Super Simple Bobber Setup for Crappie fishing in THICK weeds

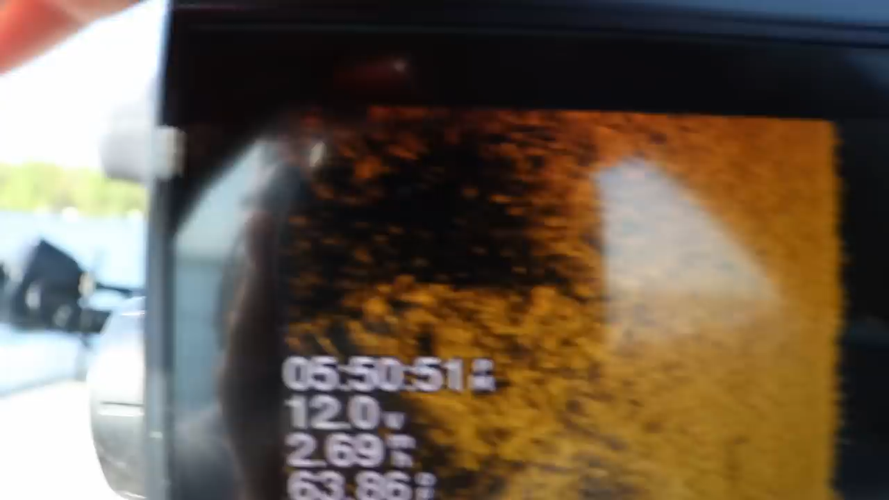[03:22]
these dark spots amidst all these weeds those are breaks and you can see
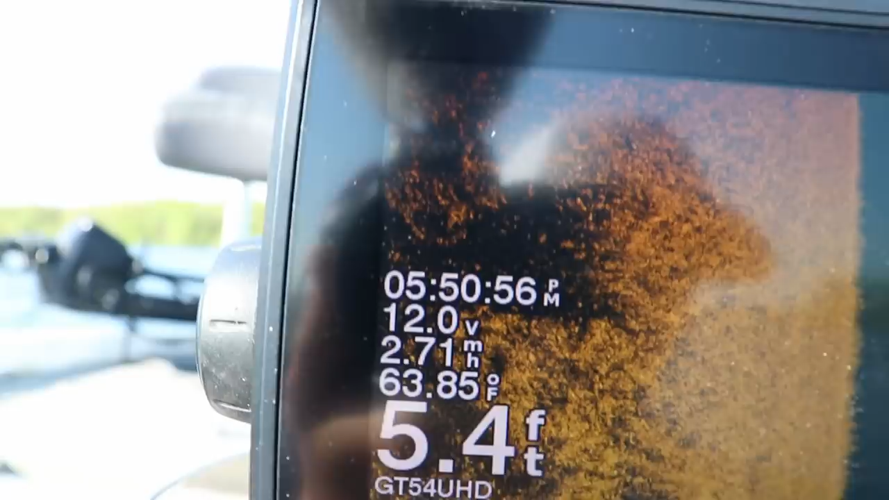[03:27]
On screen: depth 5.4 ft, water 63.85°F
there's bright spots in the middle of those dark spots those are probably fish the only way you know
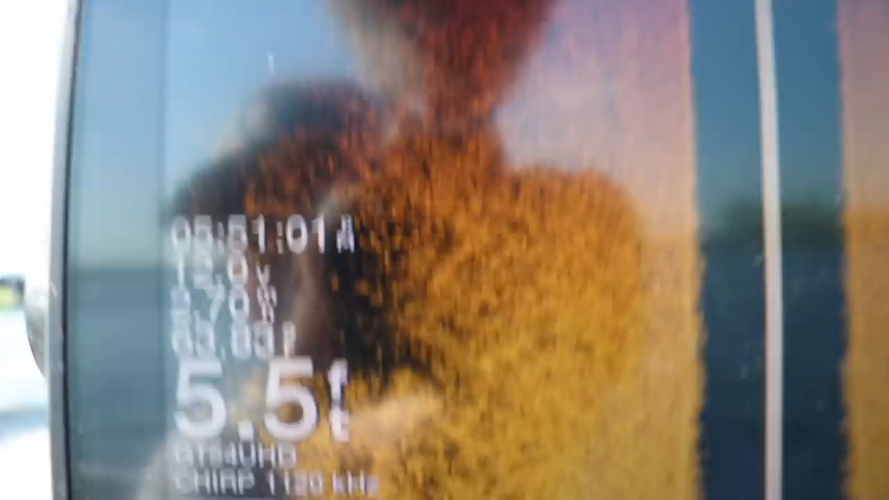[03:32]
for sure is if you mark a waypoint throw a buoy out and cast to them but that is what i'm looking for
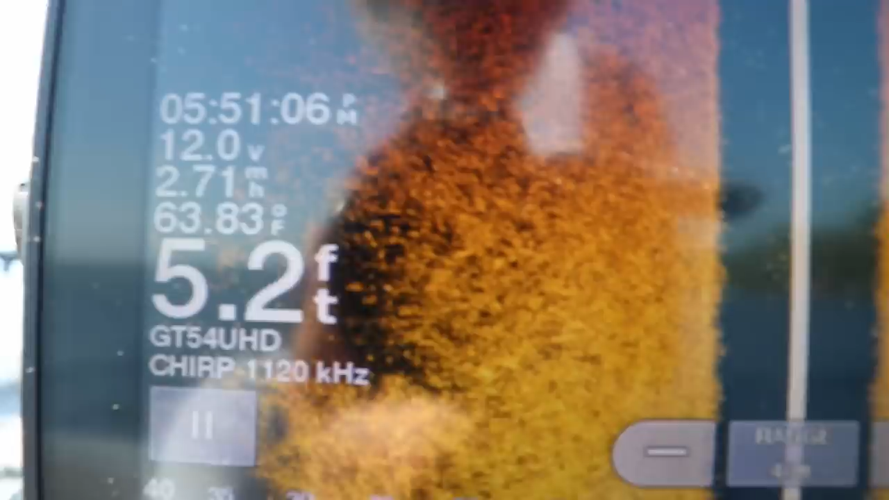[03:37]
On screen: depth 5.2 ft, water 63.83°F
and let's let's go through i'm gonna actually let's throw a waypoint on this one
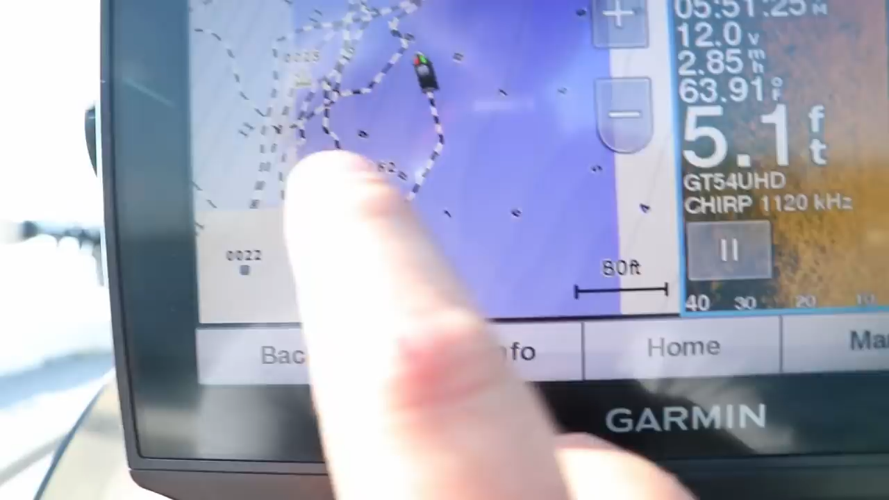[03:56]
On screen: depth 5.1 ft, water 63.91°F
that waypoint there there's my waypoint that i apparently left it as a rock pile but
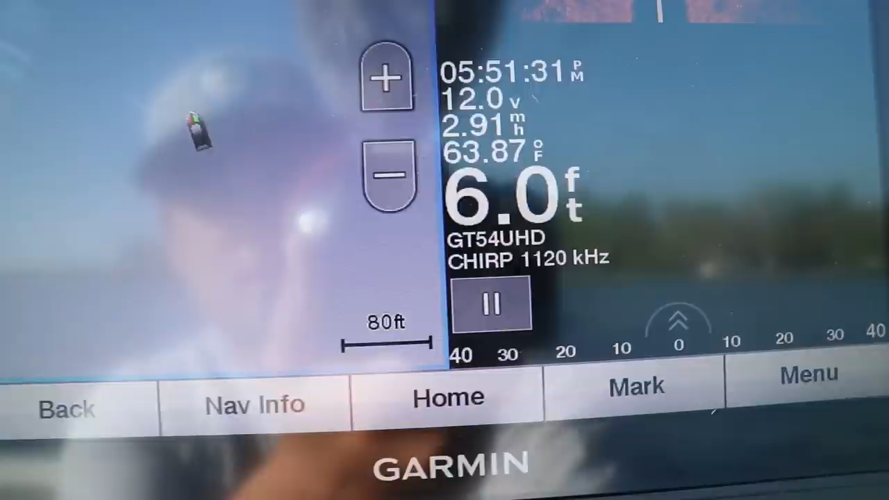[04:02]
On screen: depth 6.0 ft, water 63.87°F
we'll navigate back to that and uh see if we can find some fish super super simple setup
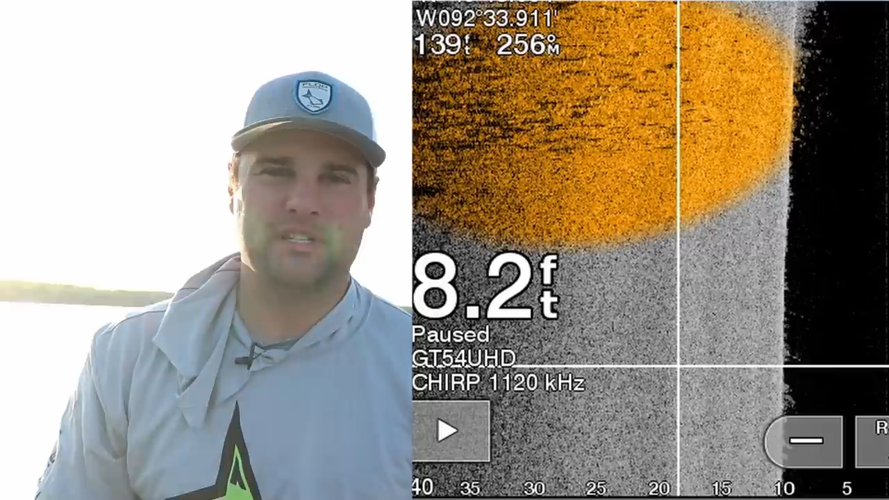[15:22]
but normally it doesn't happen a lot of times you'll see kind of like a peppering of either bright spots or shadows i've got an illustration here i was in about eight to nine feet of water you could really you could see both you could see the the bright
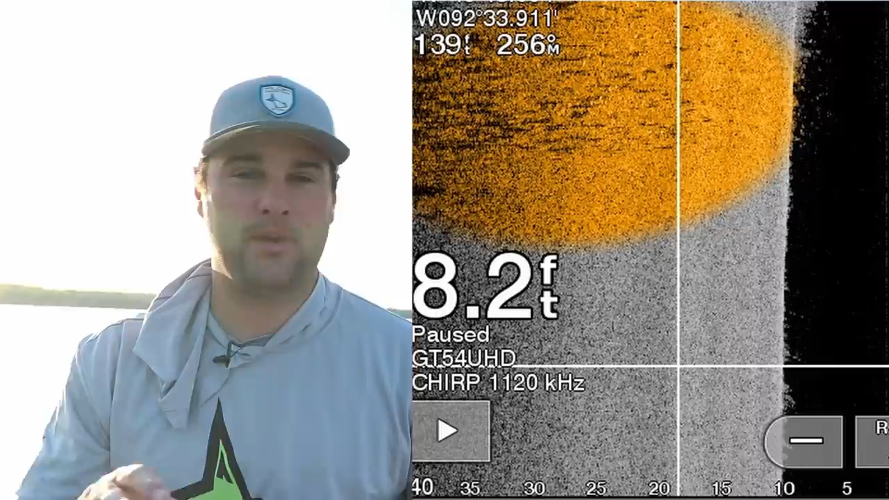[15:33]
On screen: depth 8.2 ft
peppering and you could see the shadows those shadows represents this fish suspended off the bottom
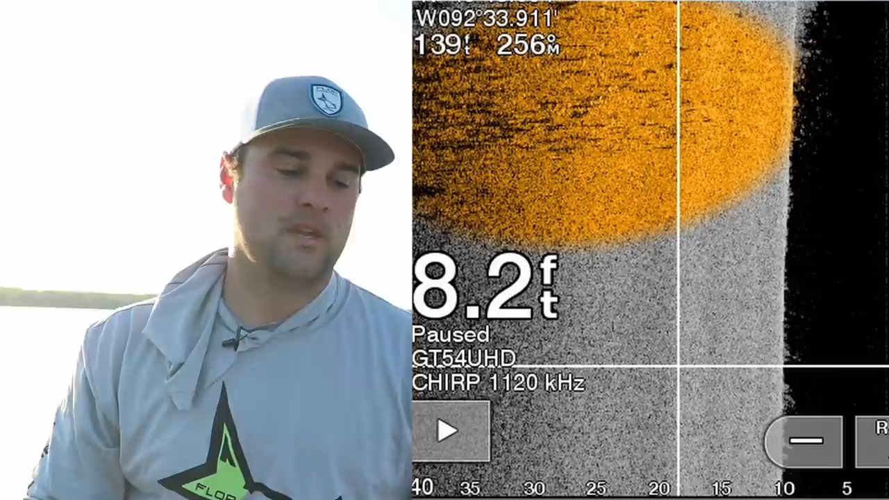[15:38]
On screen: depth 8.2 ft
and the further the shadow away from that bright spot is the higher that fish is suspended in the water column so hopefully that helps